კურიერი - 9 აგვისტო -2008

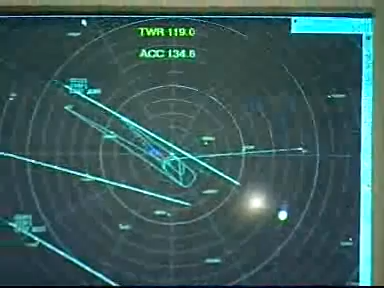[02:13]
6 აგვისტოს რადიოკავშირის სამაგნიტოფონო ამონაწერში კარგად ისმის ქართველი კონტროლიორის ხმა,
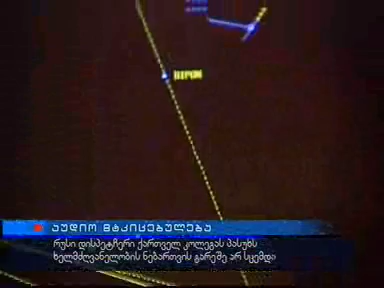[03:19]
ეს ყველაფერი 6 აგვისტოს აუდიო ჩანაწერშიც კარგად ისმის. მეორე როში.
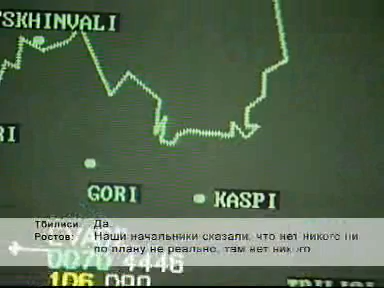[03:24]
Нас сначала сказали, что говорит нет никого не по плану, нереально, там нет никого.
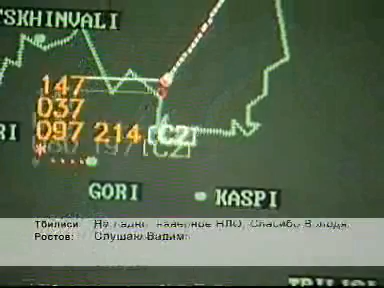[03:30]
А, ну, ну, ну, ну. Вот гегмит არ უნდა ყოფილიყო იმ დროს ვარჯიში და არც ფაქტიურად ვერაფერს ვერ ხედავდო. თბილისის ფრენების მეტალყურის დაჟინების მოთხოვნის შემდეგ მან გასაპასუხა,
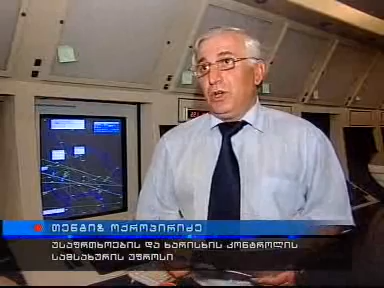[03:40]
რომ მე ამის შესახებ მოვახსენებო ჩემს უფროსობასო, რაზეც მე ყურადღება არ იყო გამახვილებული. საუბარი სულ რამდენიმე წუთს გაგრძელდა.
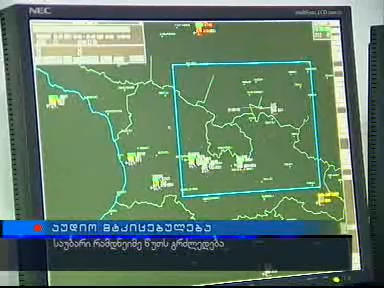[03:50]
ქართველი სპეციალისტები რუს დისპეჩერებს უკვე დეტალებსაც ატყობინებდნენ. ის რომ ფრინავი ობიექტი 800 კმ/სთ-ის სიჩქარით მოძრაობდა.
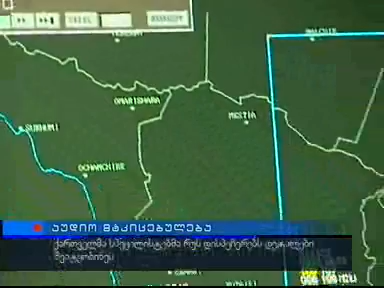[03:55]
როსტოველი კონტროლიორი რადარზე ამჯერადაც ვერაფერს ამჩნევდა.